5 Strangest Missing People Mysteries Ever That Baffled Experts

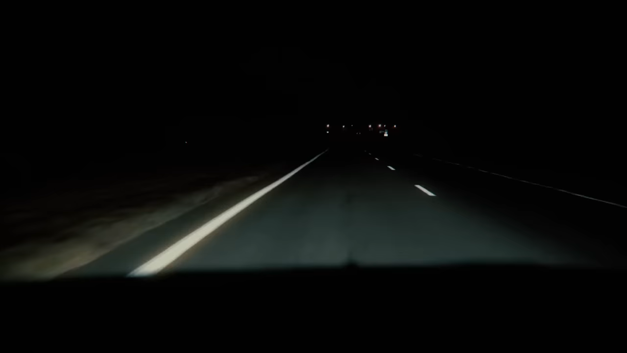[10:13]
Sometime between 11 pm and 11.30 pm, Mark alleges Shelton left his apartment to make the 42 mile drive home to Rembert.